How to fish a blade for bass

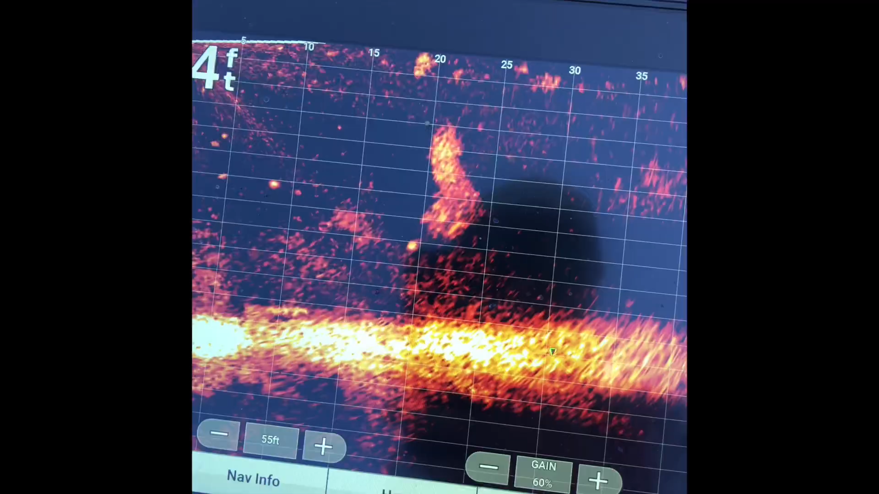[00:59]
For the technique, we're spotting bait schools on the sounder and fish around the bait schools and we're actually casting past them.
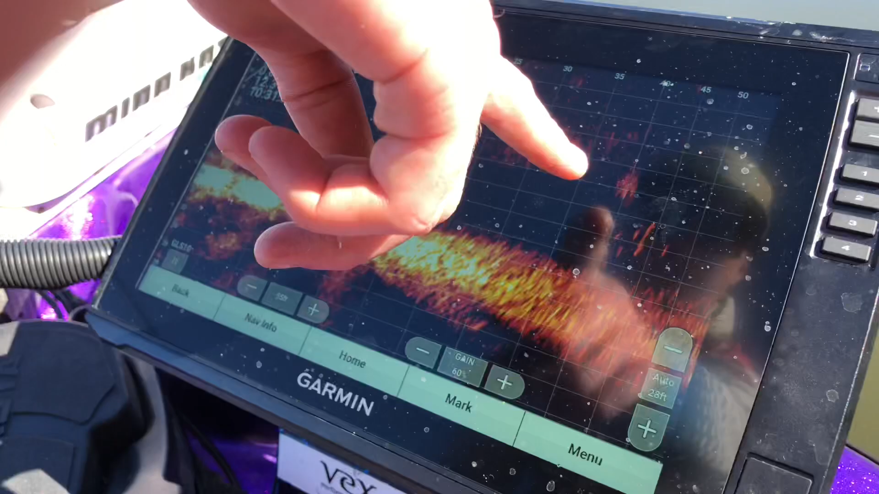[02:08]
See here we've got bait school there about 40 feet out and then we've got
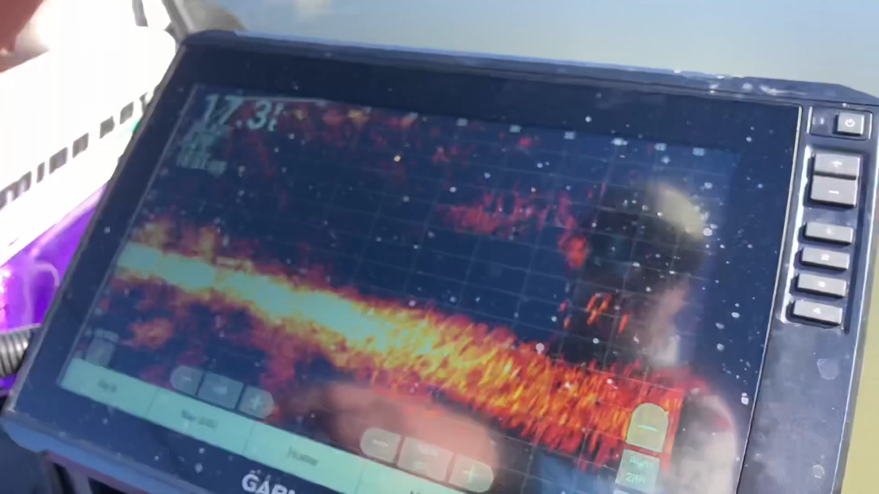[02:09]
five or six fish there and they're coming towards the boat.
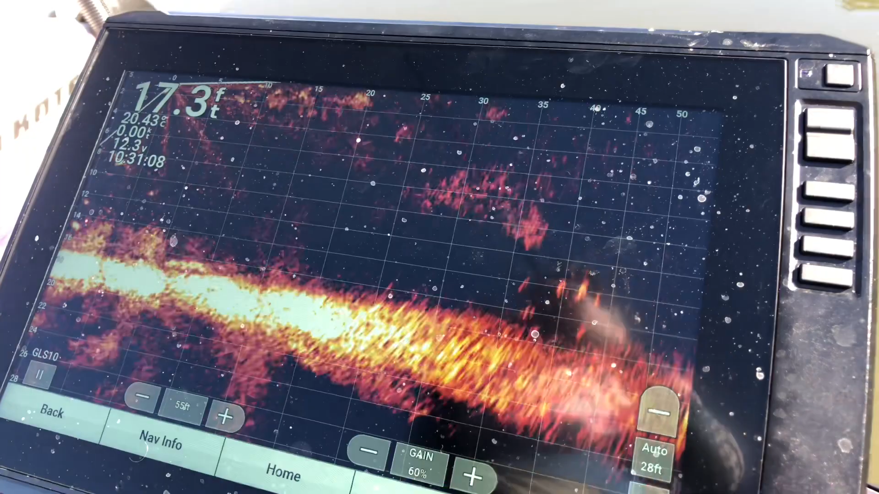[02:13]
On screen: depth 17.3 ft
So we'll cast towards them. Let that lure sink down in that general sort of an area.
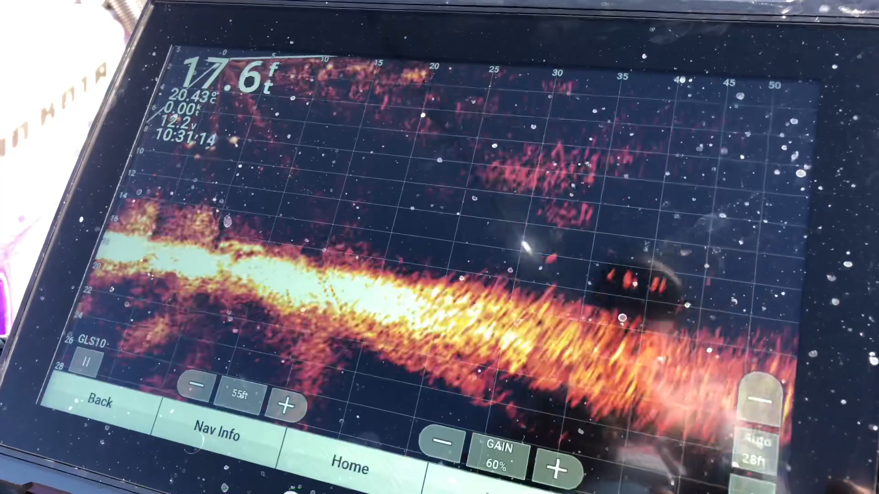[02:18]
On screen: depth 17.6 ft
You can see fish all over the screen,
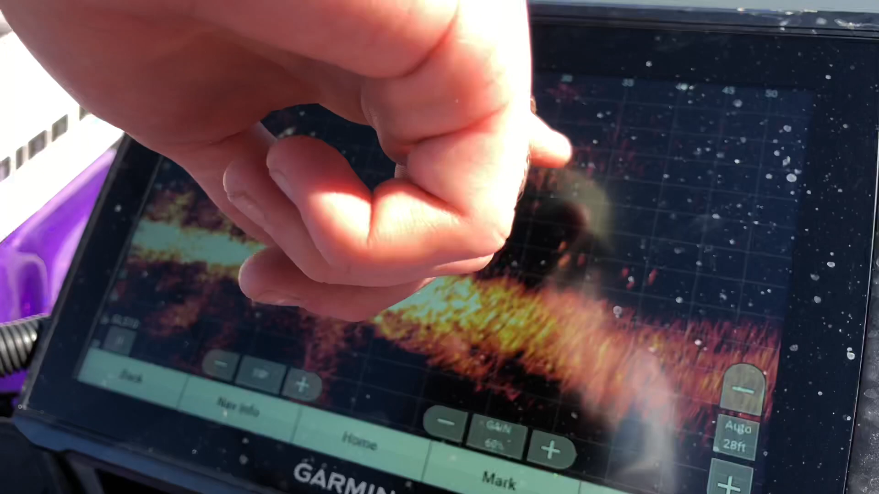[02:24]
bait school scattered and that's what we're targeting, just them scattered fish following the bait around.
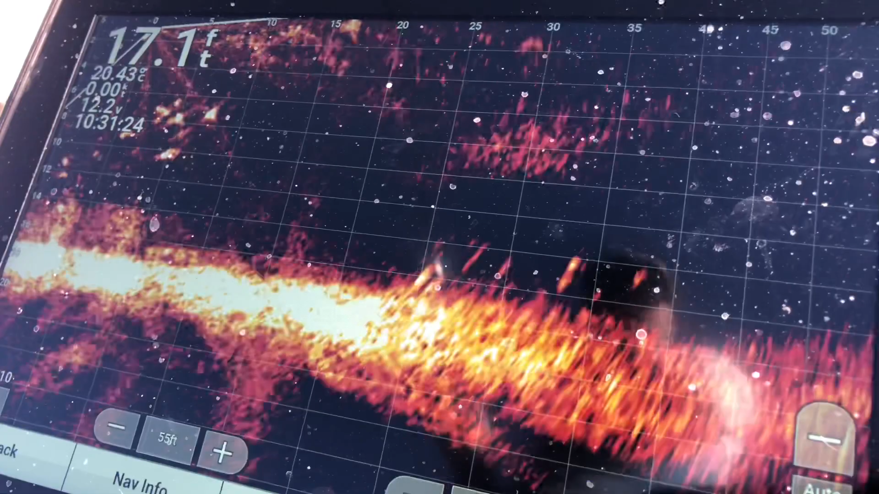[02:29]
On screen: depth 17.1 ft
Balls of shrimp, balls of smelt, gudgeons.
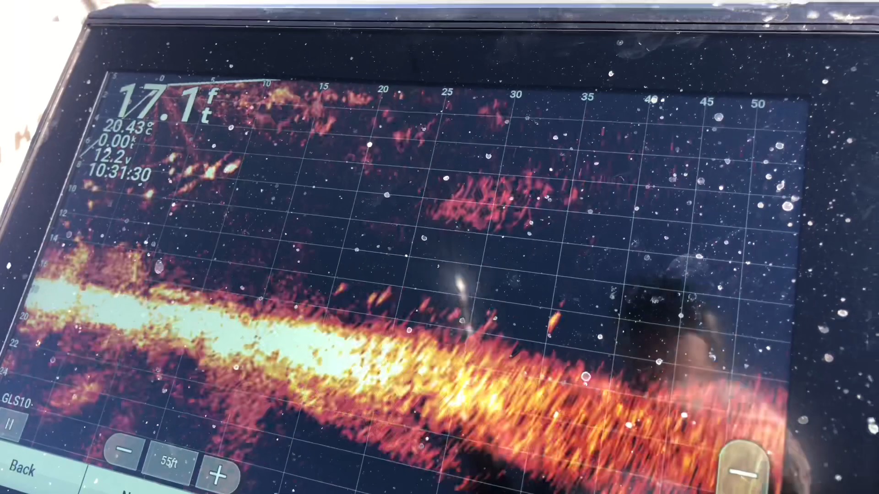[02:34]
On screen: depth 17.1 ft
It's pretty cool with the live and the modern technology you can really,
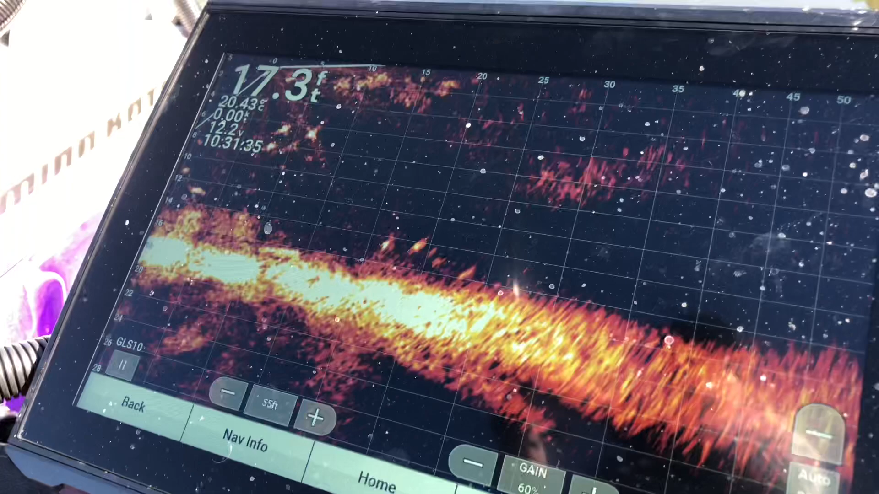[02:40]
On screen: depth 17.3 ft
really find them fish and pinpoint them.
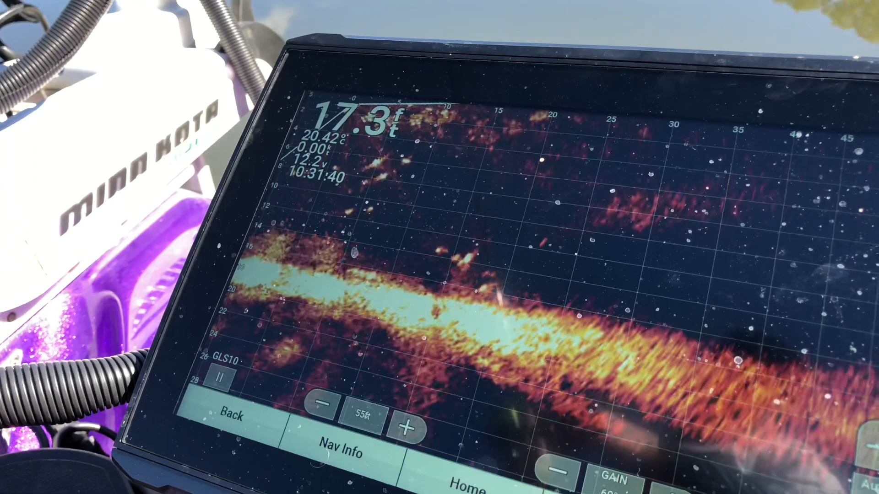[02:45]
Know exactly where to cast, where the bait is.